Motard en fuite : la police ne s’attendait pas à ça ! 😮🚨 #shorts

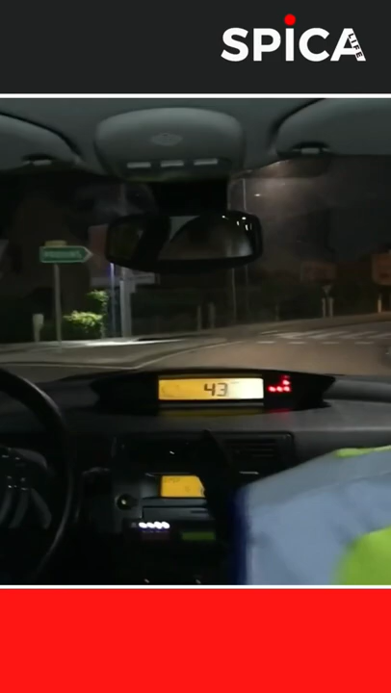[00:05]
Le gendarme Jérôme prend le fuyard en chasse. Une course-poursuite qui pourrait s'avérer dangereuse.